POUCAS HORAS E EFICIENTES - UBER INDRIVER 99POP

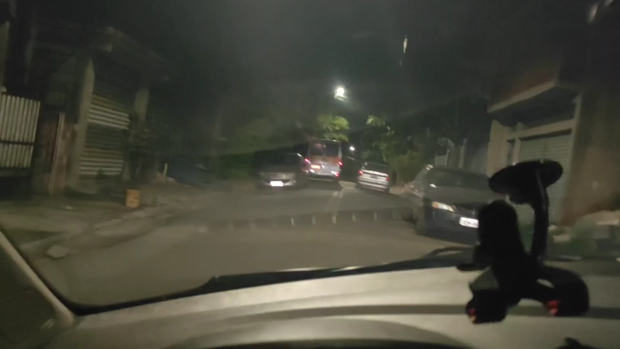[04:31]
tá uma garoinha Rapaz Começando uma garoa Uma garoa forte Sabe?
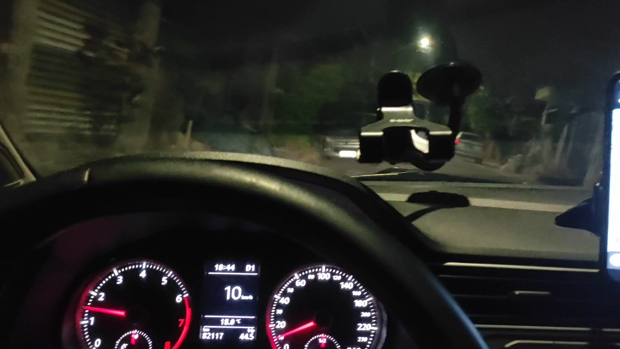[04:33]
Deu uma paradinha agora
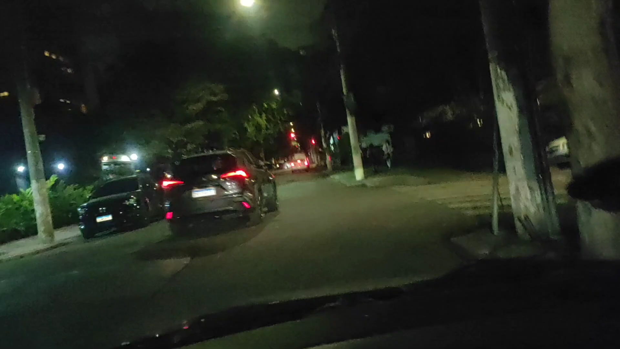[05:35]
Tô aqui nos jardins Show de bola Aí ficou aquele leilão Leilão Leilão E tô no caminho 9 minutos
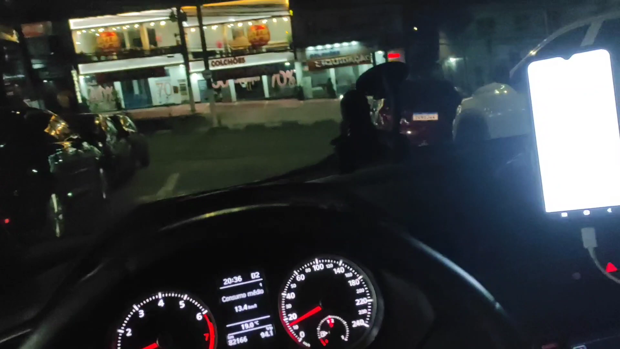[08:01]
ó Tá vendo aqui Que tá pegando aqui
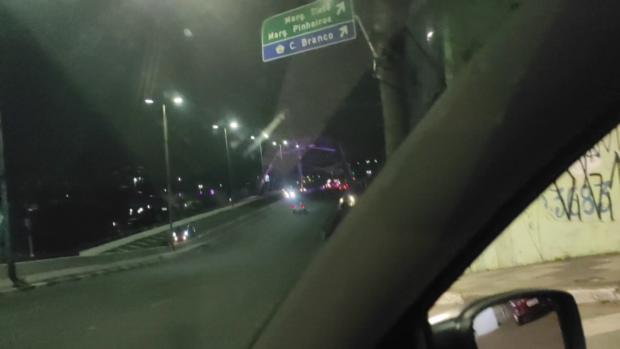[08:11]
ó A ponte metálica ali Entendeu?
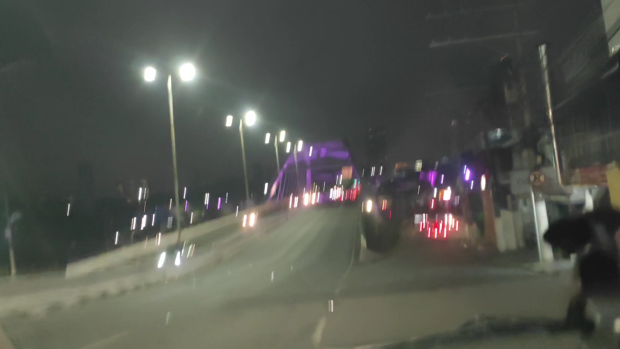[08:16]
Eu vou por dentro Rompendo Temos 150 160
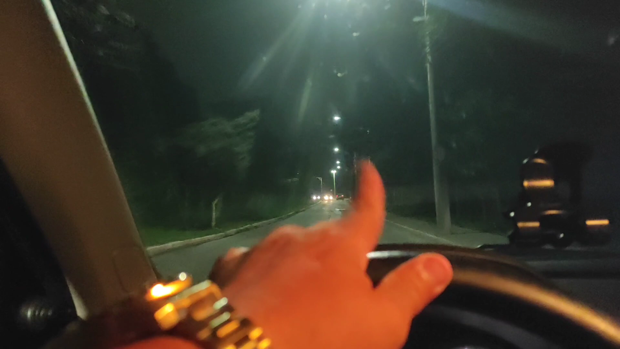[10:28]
Ah, sei lá É a avenida Aqui é a parte Da avenida Do exército brasileiro Tá ligado?